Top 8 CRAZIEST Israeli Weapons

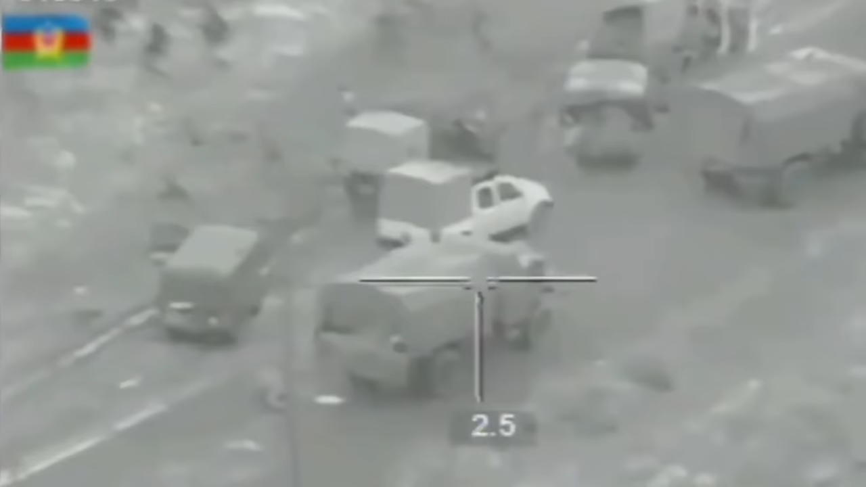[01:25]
The missile is connected by a fiber optical wire that is spooled out between the launch position and the missile. This gives you the ability to obtain a target even if it's not in the line of sight at launch.
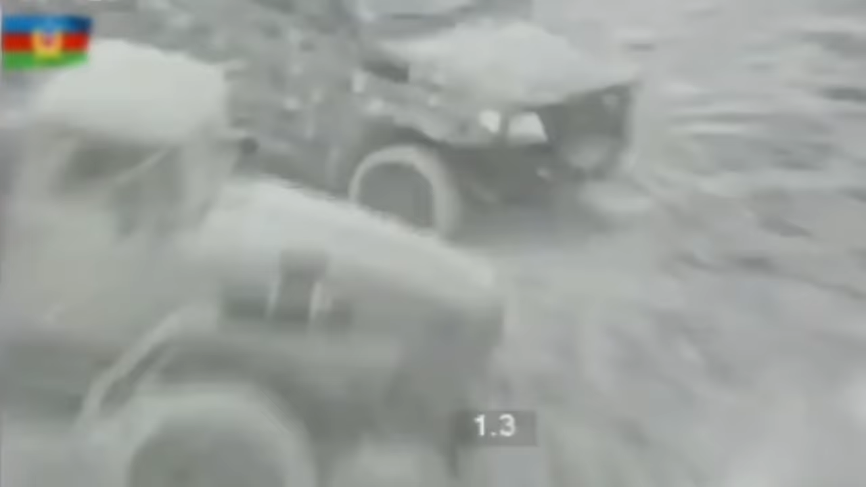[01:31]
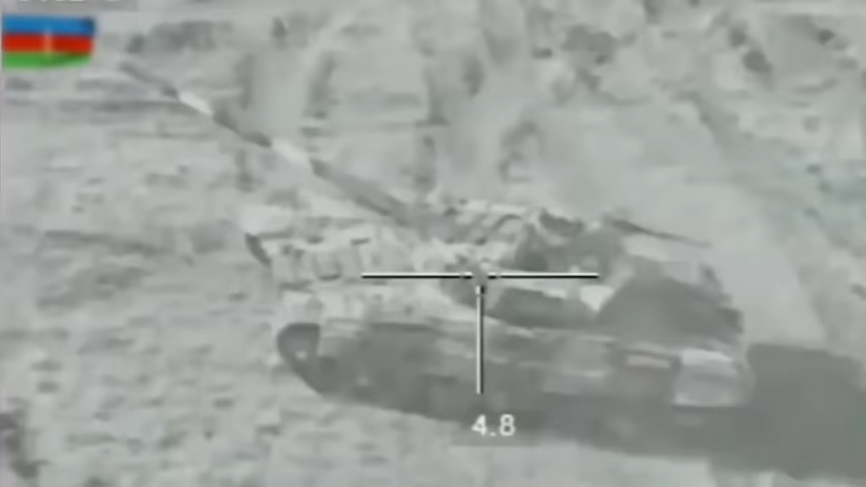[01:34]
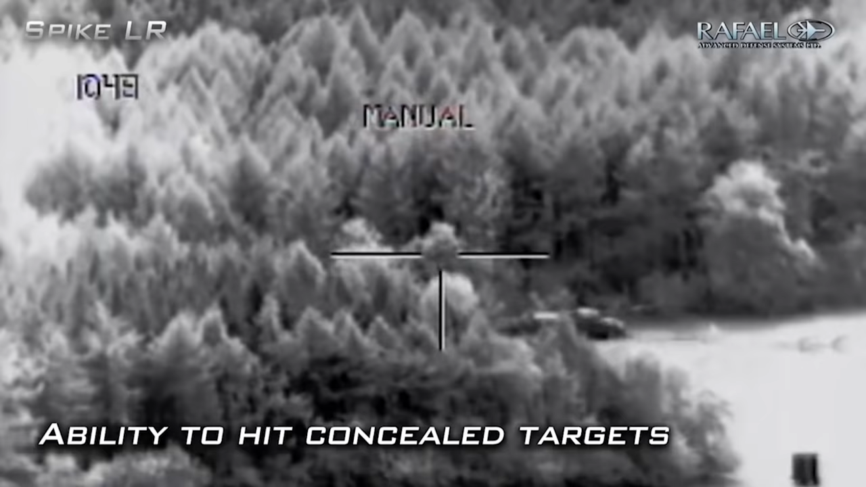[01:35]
In addition, you could switch targets mid-flight or compensate for movement of a target if the missile is not tracking it properly.